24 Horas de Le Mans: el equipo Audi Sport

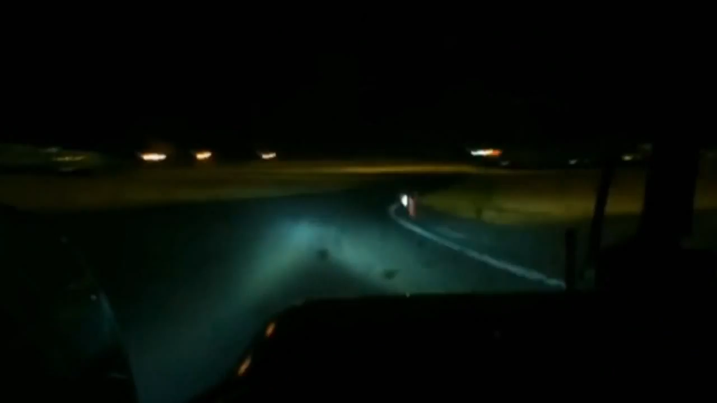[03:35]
Y también el interior del cockpit o el tablier se me ilumina un poco.